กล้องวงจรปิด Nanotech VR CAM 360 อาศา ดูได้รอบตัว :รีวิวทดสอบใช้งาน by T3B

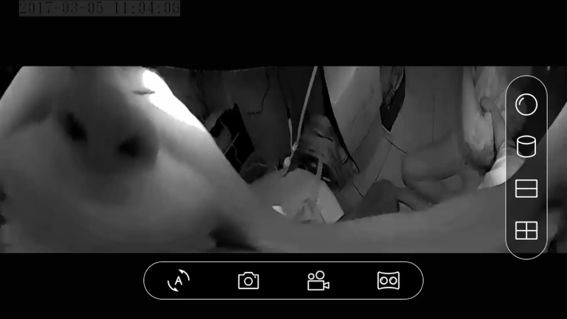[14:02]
แบบนี้ใน Dashboard เมนูก็ใช้งานแค่นี้เองสำหรับเพื่อนๆ ที่อยากต้องการมองแบบจอโปรโนรม่าแนวนอน ถ้าเราตะแขงจอเป็นแนวนอนแบบนี้เราก็สามารถเห็นภาพเป็นโปรโนรม่า
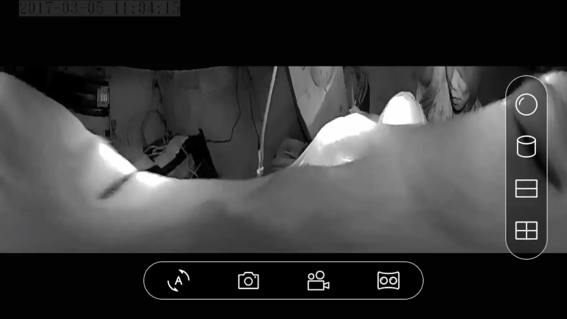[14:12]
ได้เลย แล้วก็สามารถสไลดูรอบๆ ได้ด้วยอันนี้อาจจะงงงหนึ่ง repetition